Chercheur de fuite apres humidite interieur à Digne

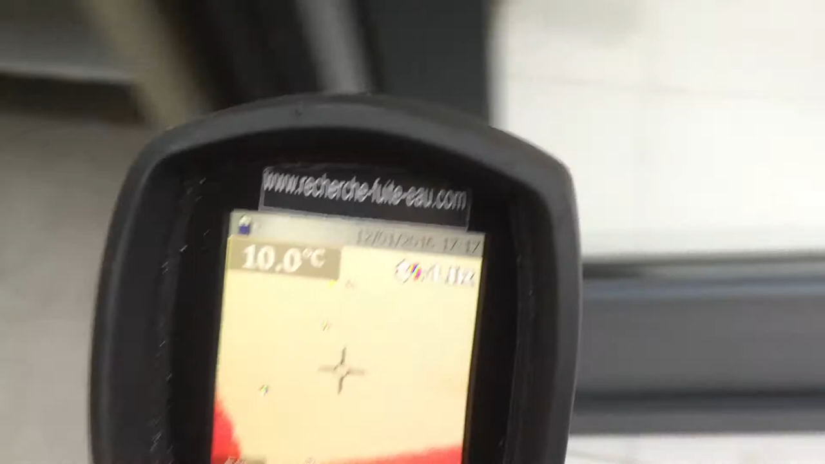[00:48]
On screen: spot 10.0°C
la canalisation donc la part de l'évier elle
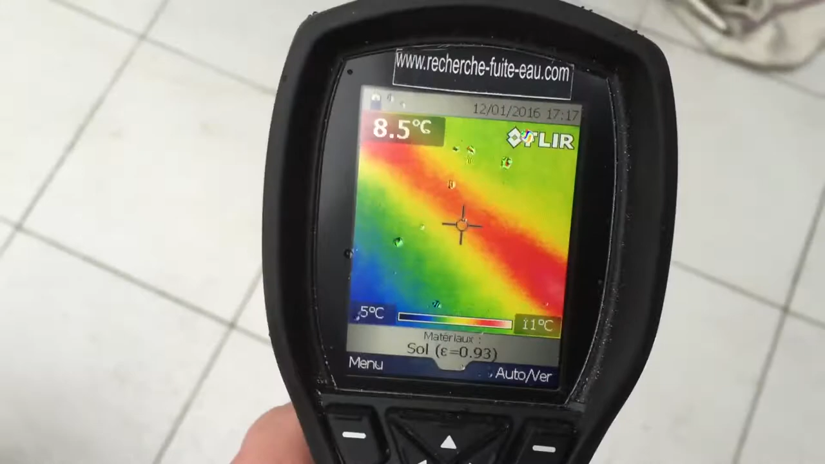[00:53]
On screen: spot 8.5°C, scale top 11°C, scale bottom 5°C
passe ici et l'auréole juste là
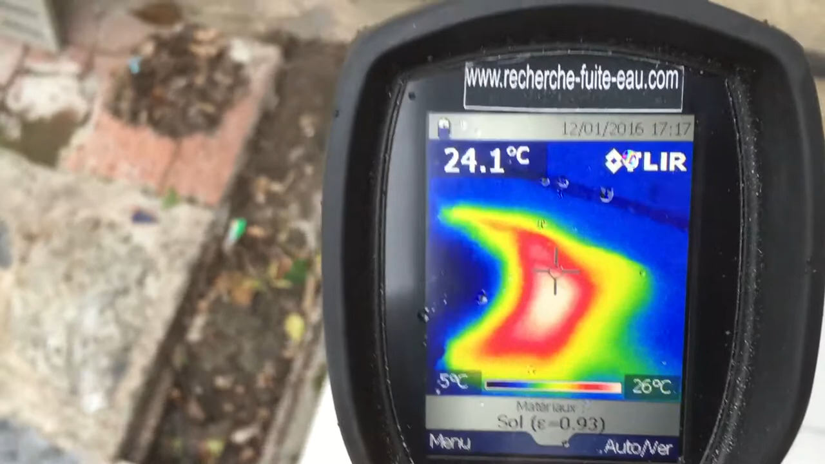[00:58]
On screen: spot 24.1°C, scale top 26°C, scale bottom 5°C
la fuite est juste ici fuite détectée cette idée